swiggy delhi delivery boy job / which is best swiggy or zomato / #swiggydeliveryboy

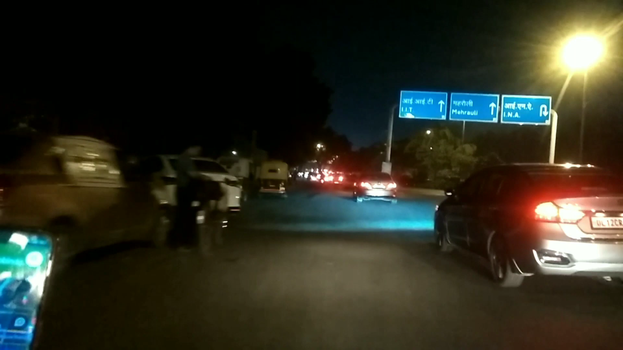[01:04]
देखने के बाद आप लोग खुद डिसाइड करना कि भाई क्या यह रेट कार्ड में फाइदा है यह जो नॉर्मल अपना रहता है उसमें फाइदा है देखो यह पुलीस
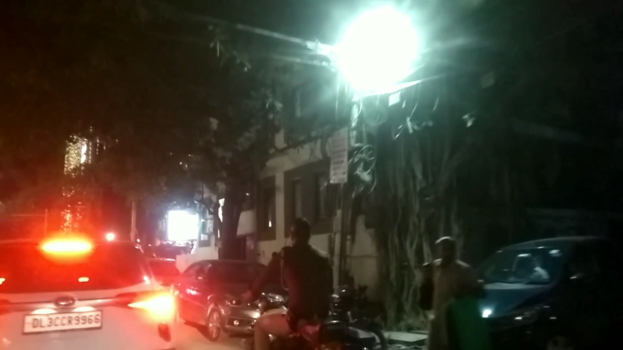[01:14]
वाले बिना हेलमट के काले नंबर भी देख सकते हो यह है
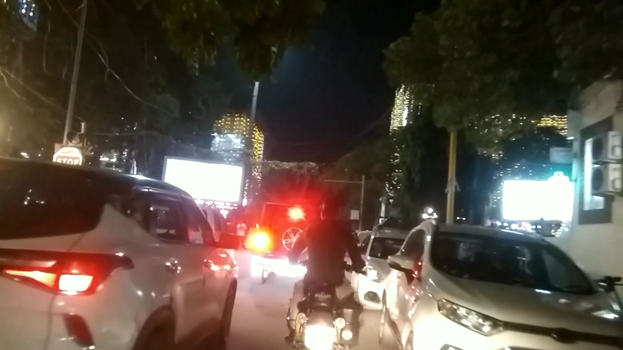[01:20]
बिल्ले पुलीस हम लोग अब गयरा साथ ना चले ना कि क्या ही बताएं